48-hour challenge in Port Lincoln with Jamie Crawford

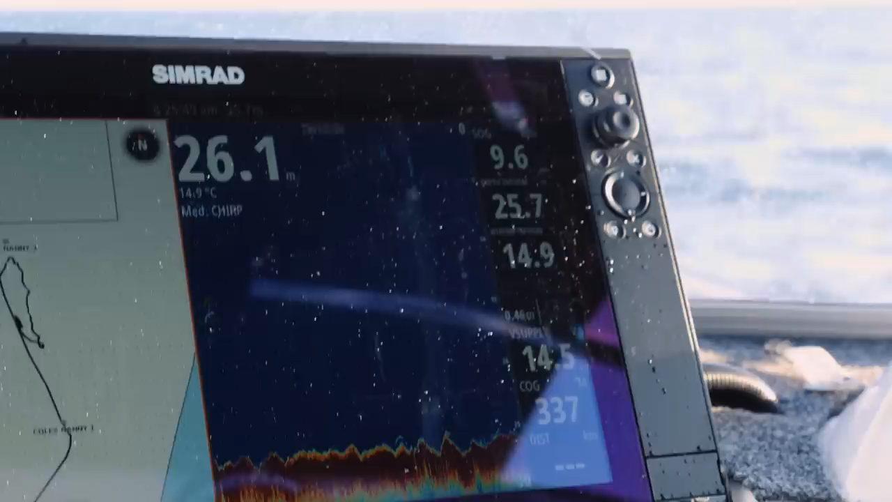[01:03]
On screen: depth 26.1 m, water 14.9°C
they'll sit normally just a couple of meters above the bottom and there will be a little ball of fish that's
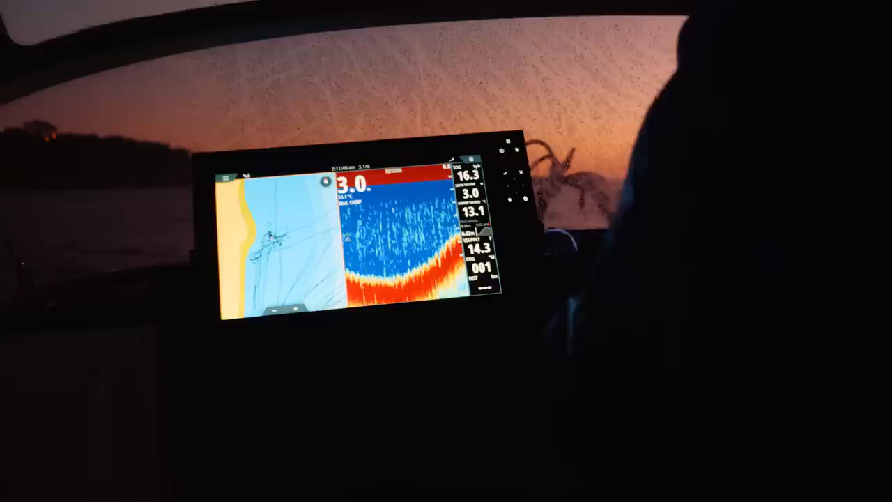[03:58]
about three meters of water um and just drifting and casting along as we go um so the gear we're using today we've